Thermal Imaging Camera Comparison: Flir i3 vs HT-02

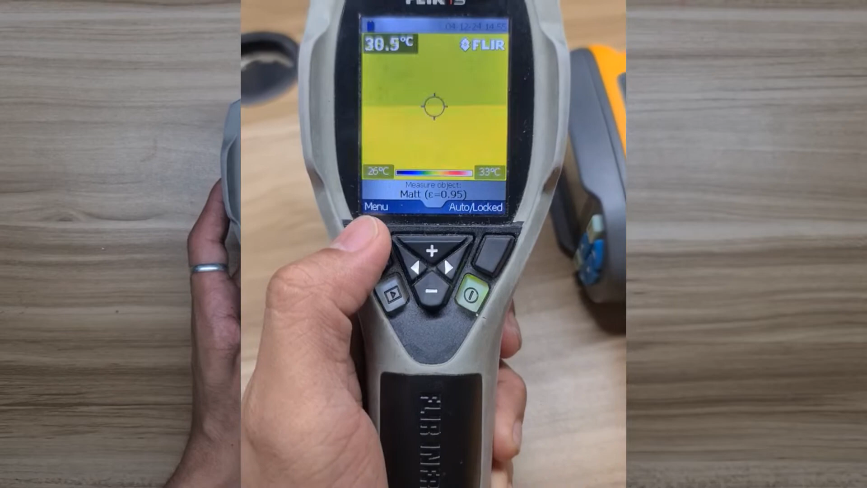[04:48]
On screen: scale top 33°C, scale bottom 26°C
Going through the device menu, in FLIR i3 we have color palette selection between grey,
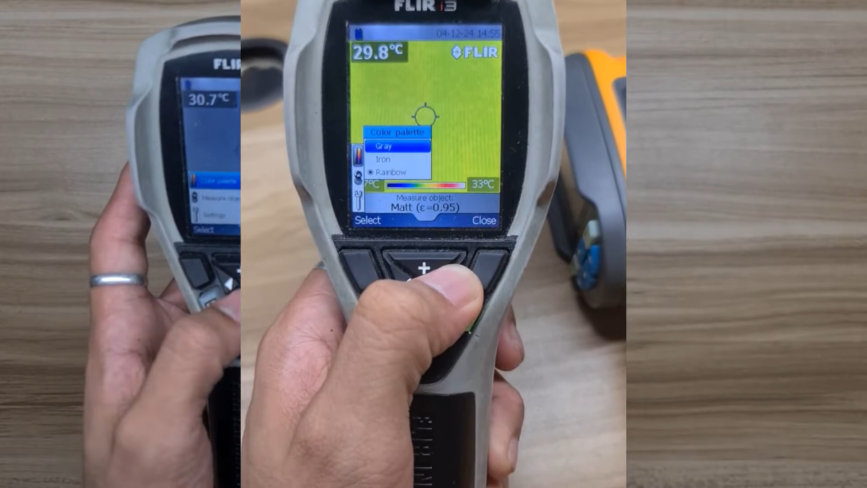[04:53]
ironbow and rainbow which you can decide based on your preference.
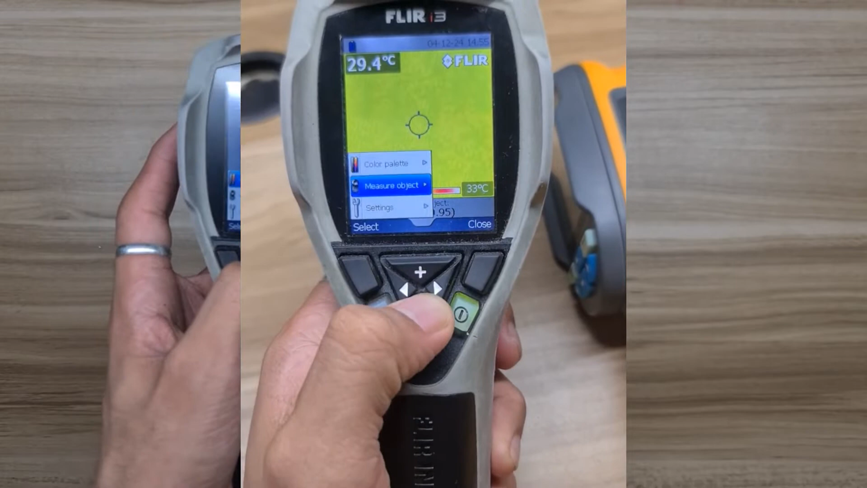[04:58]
On screen: spot 29.4°C, scale top 33°C
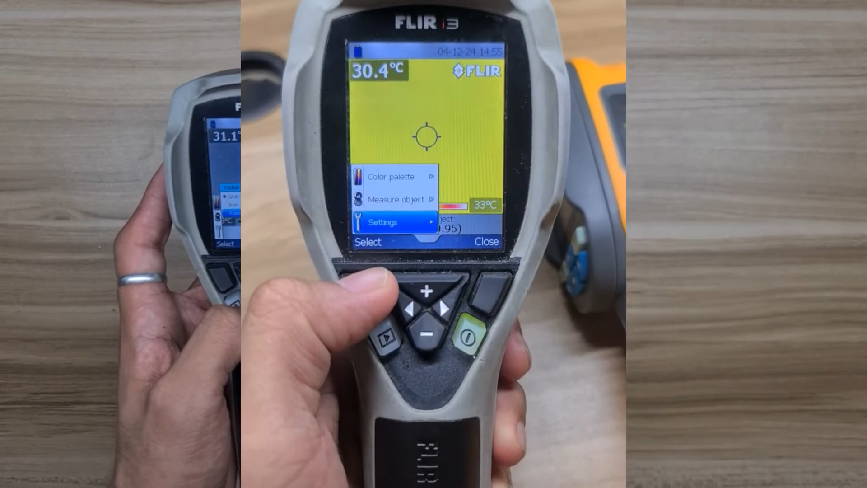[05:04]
On screen: spot 30.4°C, scale top 33°C
Second, measurement object where preset emissivity value can be found and used depending on the service type.
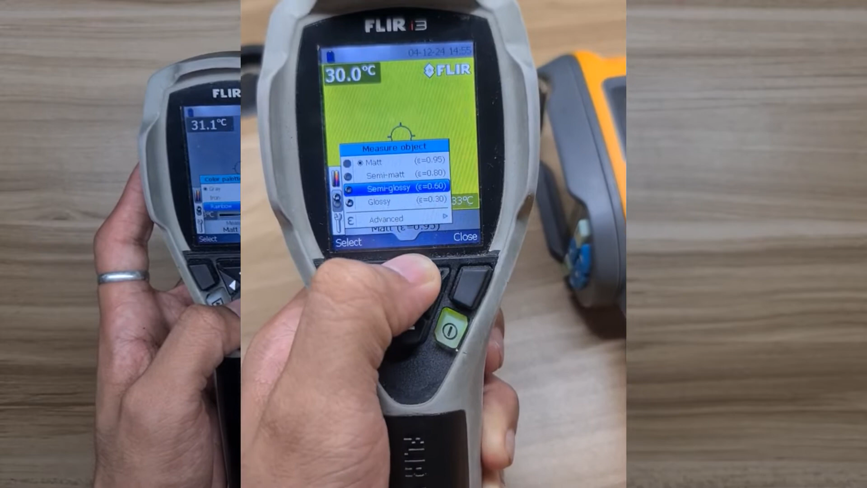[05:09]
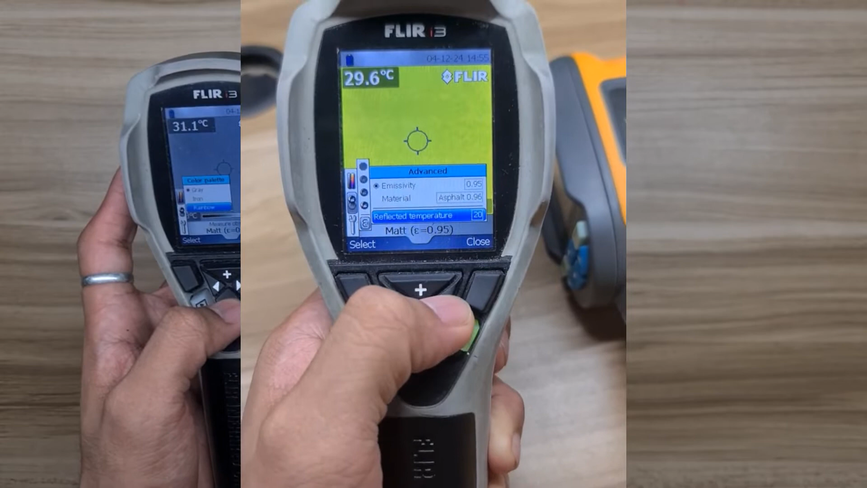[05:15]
Which this feature is much likely advantage for the beginner which not familiar with emissivity.
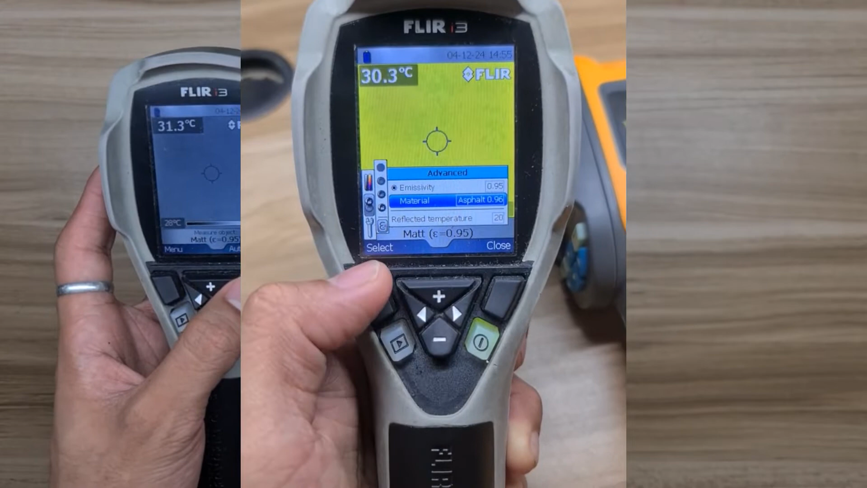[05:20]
And if you are more advanced, you can use the advanced setting under this tab which you can manually adjust the emissivity. Select material which have corresponding emissivity values and adjust for the reflective temperature for the calibrated measurement. And for the setting tab, it have the function for restore default setting, firmware, timestamp, set time, time format, unit, language selection, display intensity and auto shutdown setting.
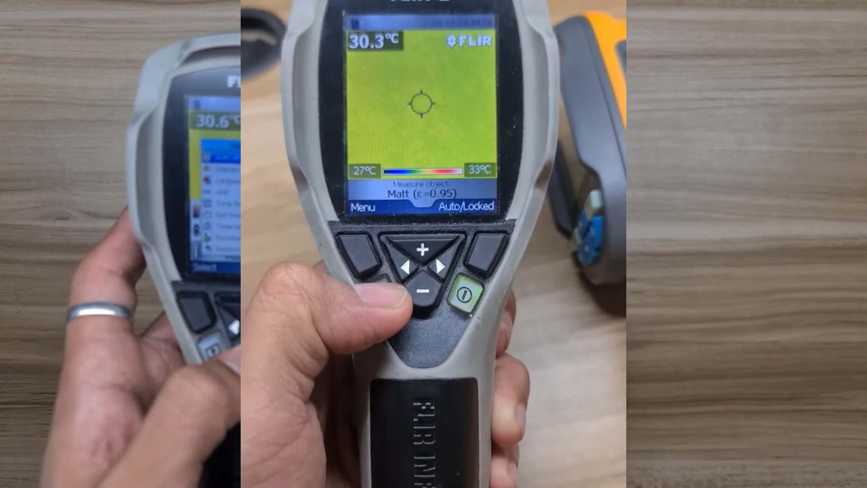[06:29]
On screen: scale top 33°C, scale bottom 27°C
And to review the captured thermal image, it have this button with symbol like a fly button.
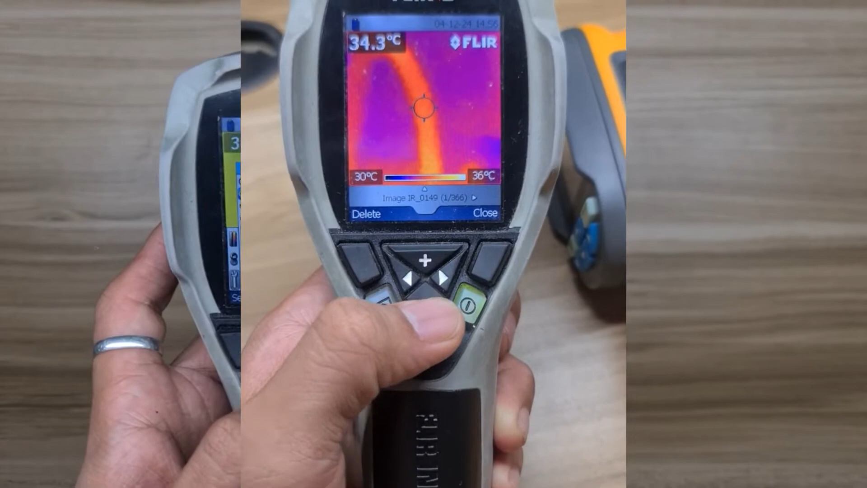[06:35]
On screen: spot 34.3°C, scale top 36°C, scale bottom 30°C
Once click, it display the thermal images captured.
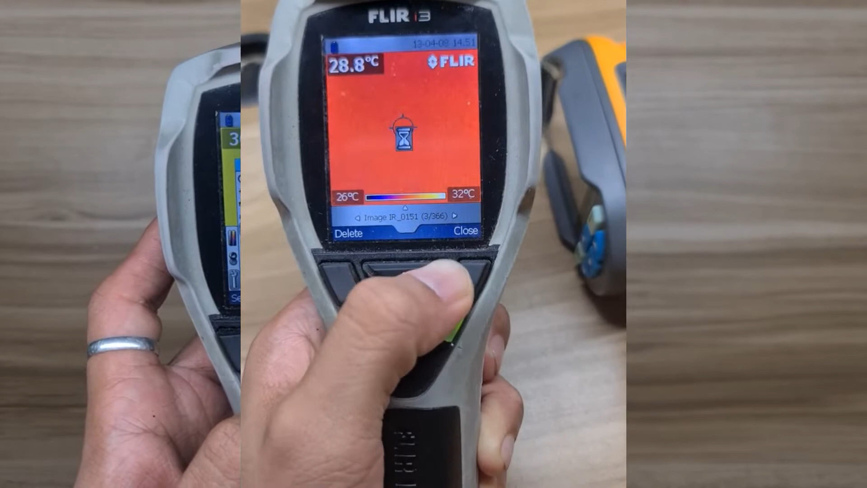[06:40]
On screen: spot 28.8°C, scale top 32°C, scale bottom 26°C
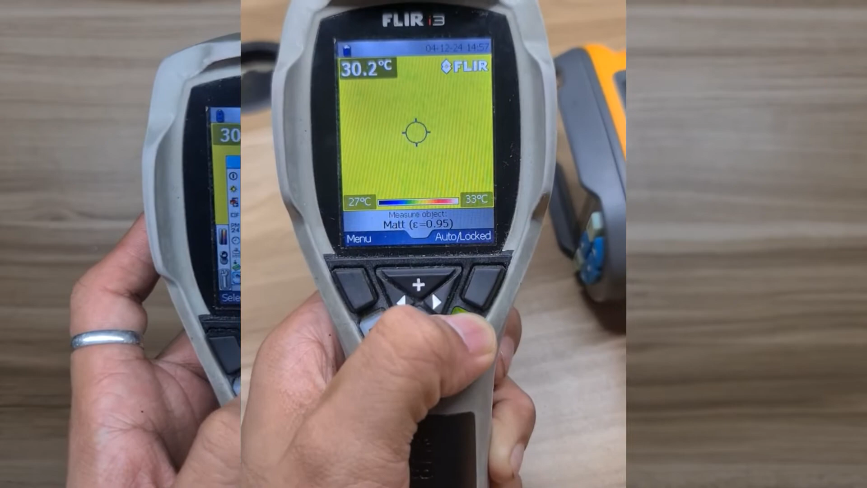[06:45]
On screen: spot 30.2°C, scale top 33°C, scale bottom 27°C
To power off the device, by pressing the power button in a little seconds, then it will turn it off.
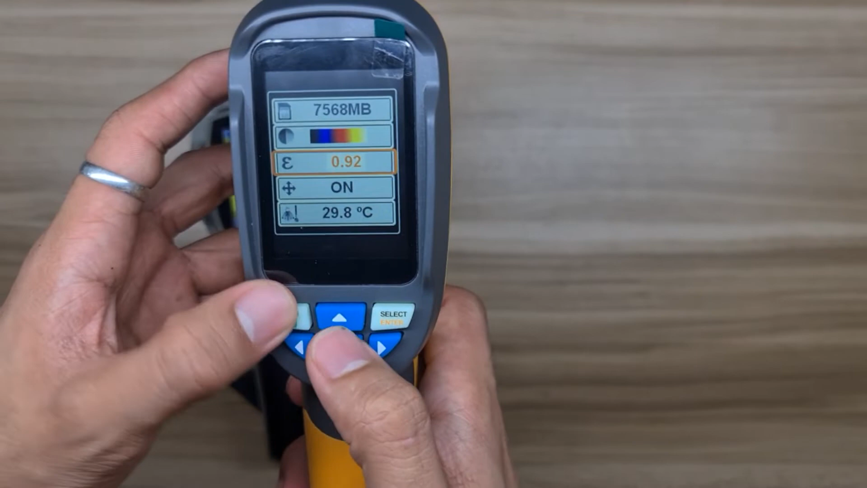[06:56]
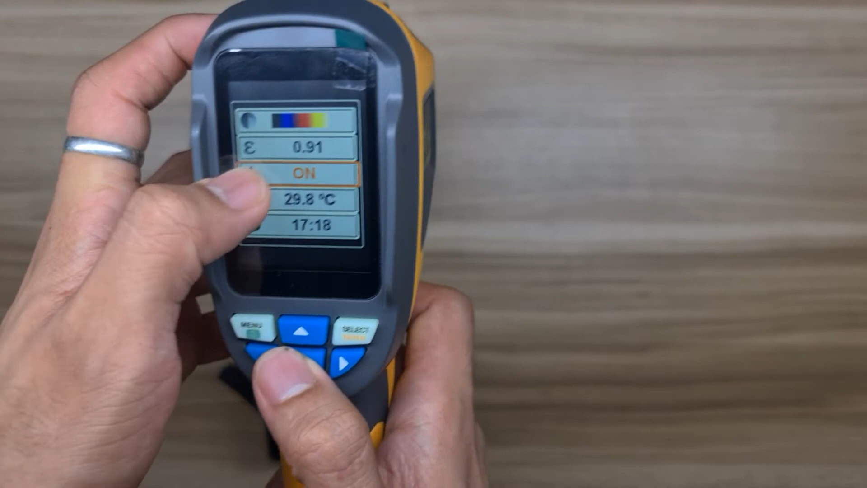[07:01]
Then let's go to HT02. Power and menu is in the same button.
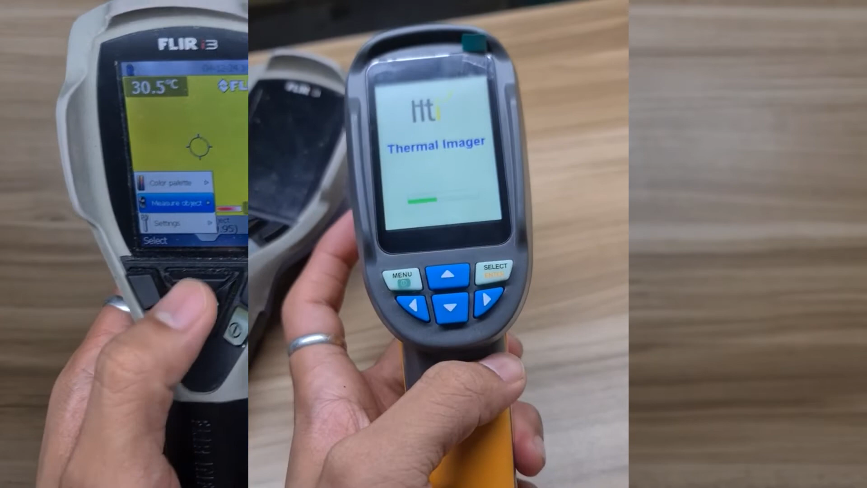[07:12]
On screen: spot 30.5°C
To open the device, you need to hold for 5 seconds to open the thermal camera.
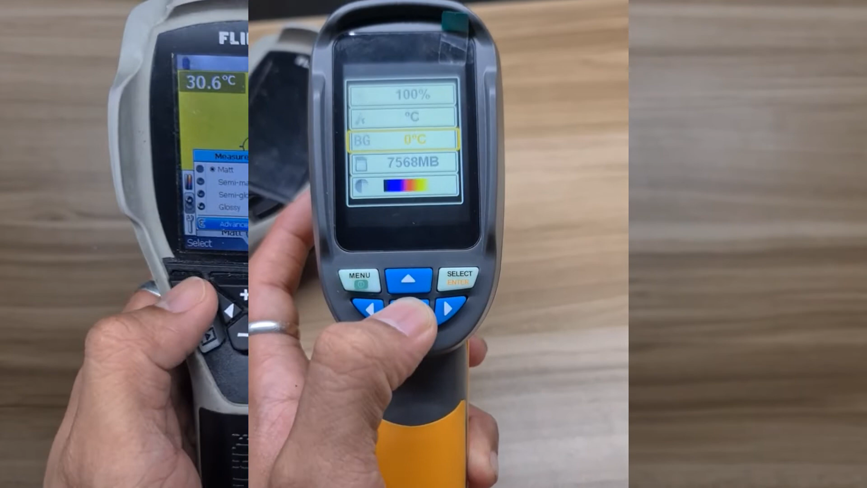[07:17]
On screen: spot 30.6°C
For going to the menu, once the device is started, just press one click.
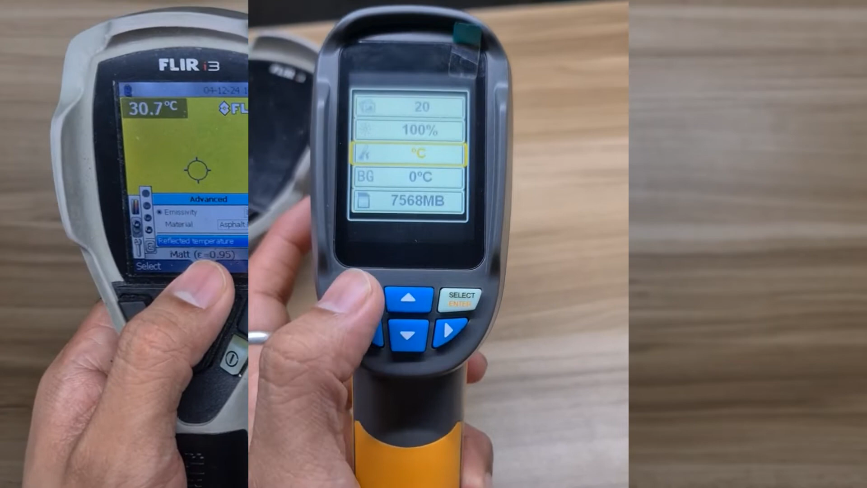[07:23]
On screen: spot 30.7°C
Under the menu, nothing much can be found compared to FLIR i3. It have a temperature unit,
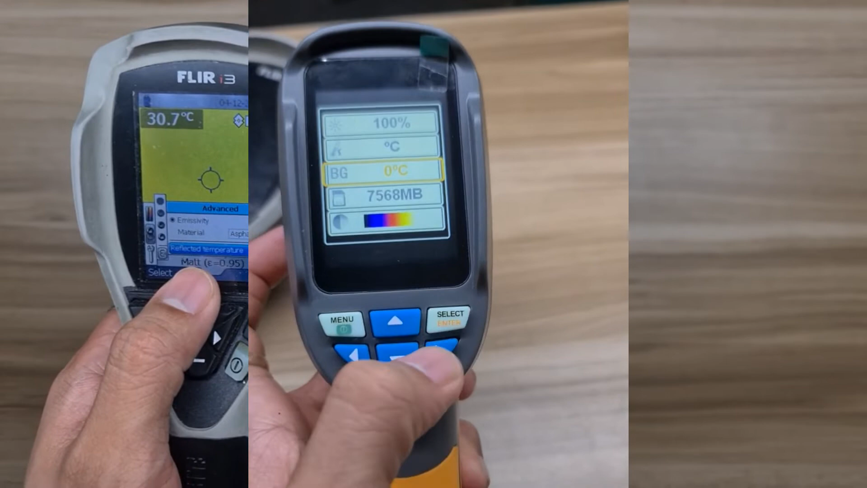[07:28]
On screen: spot 30.7°C
storage capacity display, color palette selection, between high contrast, black glow, white glow, iron, red, and rainbow. So, emissivity setting which only manually adjusted, no preset emissivity value,
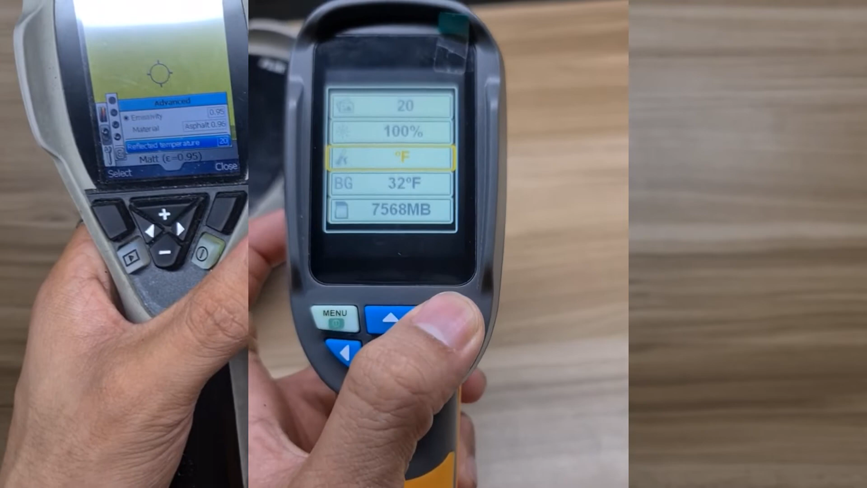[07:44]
marking spot temperature, ambient temperature,
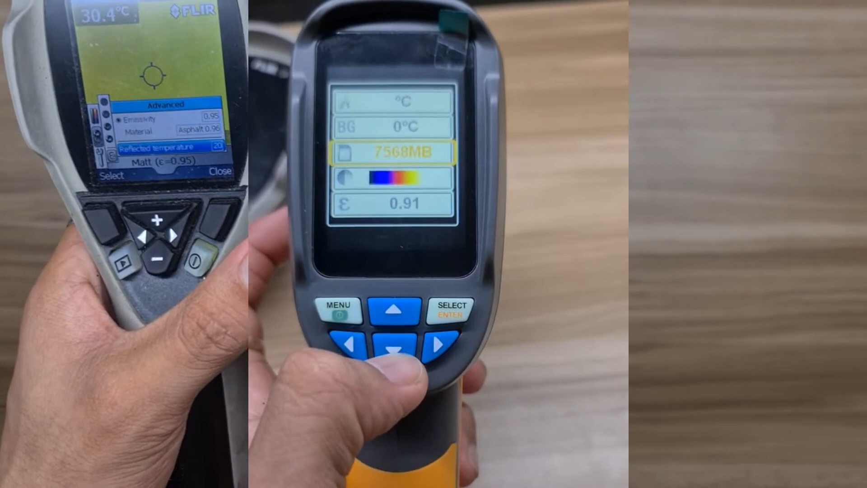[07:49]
On screen: spot 30.4°C
or the background temperature which is nice feature to this device.